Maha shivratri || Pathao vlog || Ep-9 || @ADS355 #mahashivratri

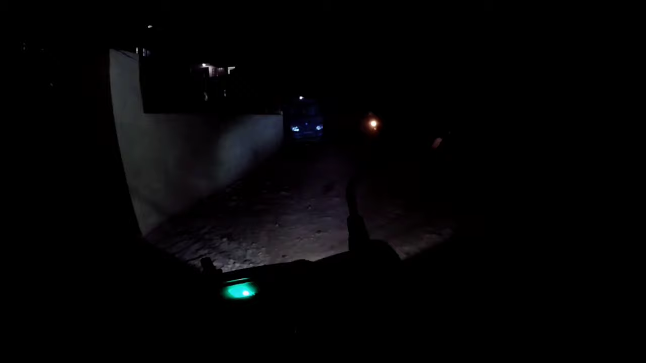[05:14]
म सिधै अगाडि लोकेसनमा छु अलिकति भित्र छ तपाईँको लोकेसन
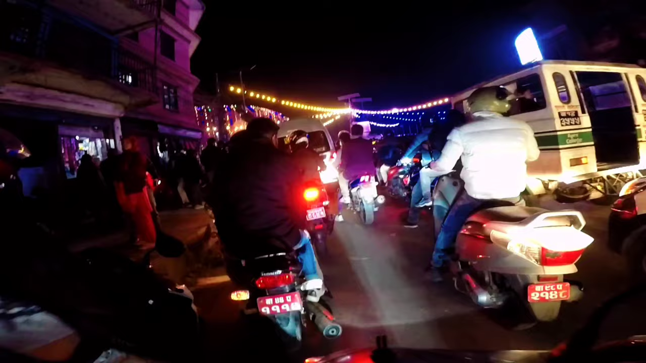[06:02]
मान्छेलाई कप्रेस्थली जान छ यहाँ चिस राति राति गेडा जस्तो एकदम यहाँ चिस रहेछ फ्रित्तै फर्किरहेछु गाइज
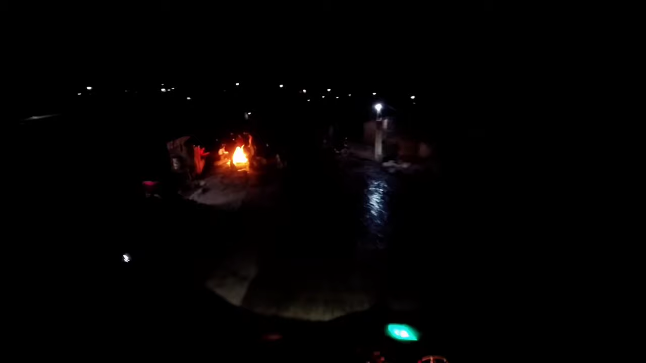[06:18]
बाटो चाहिँ पुरा एकदम गेडा जस्तो छ शिवरात्रिको मेला शिवरात्रिको आगो तापिरहेको छ दामी दामी दामी
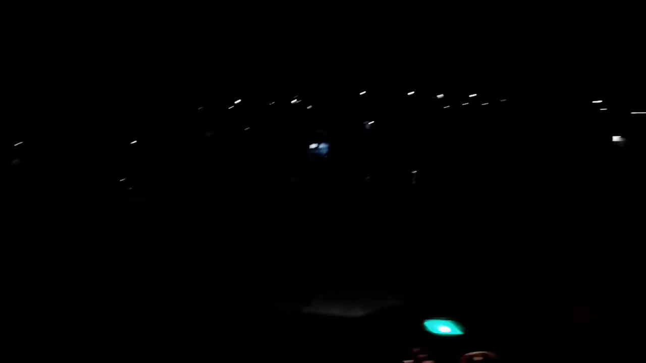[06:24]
यस्तै रमाइलो गाज तपाईँहरू पनि रमाइलो गर्नु भइरहेको होला होइन यस्तै छ हल्ली चल्ली गाइज बाटो चाहिँ एकदम घेडा जस्तो छ
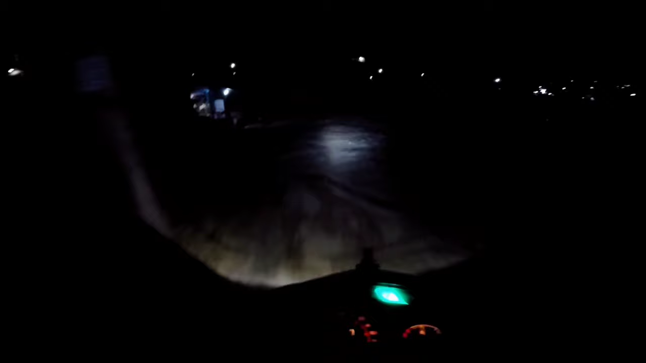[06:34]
अँधेरोमा कता हो आहा मेरो चाहिँ एउटा लाइट जलिरहेको छ पाँच लाइट मात्रै छ है अर्को लाइट है च्वाट च्वाट भइसक्यो च्वाट अब यसले काम चलाउनु परिरहेको छ गाइज हो हो
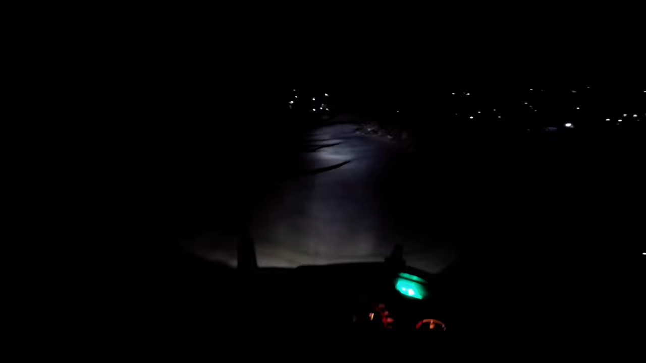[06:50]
बाटो चाहिँ एकदम घेडा जस्तो छ गाइज हेर्न सक्नुहुन्छ तपाईँहरू